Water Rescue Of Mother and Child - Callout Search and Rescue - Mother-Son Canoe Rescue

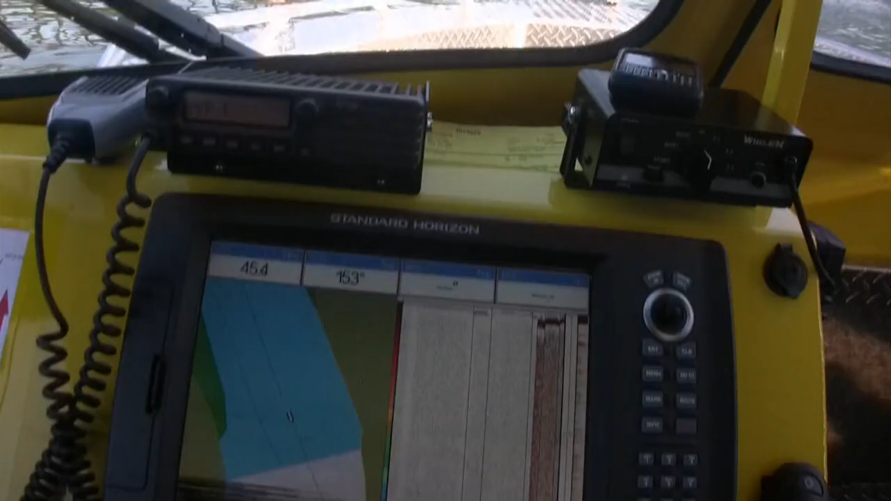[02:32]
All the normal communications, GPS, plotter, depth sounders, drop cameras for searching.